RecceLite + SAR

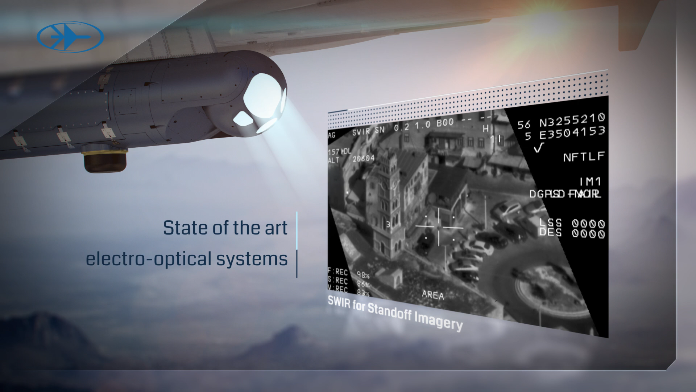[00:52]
simultaneous multi-spectral fast scanning of wide areas of interest in stand-in and stand-off scenarios.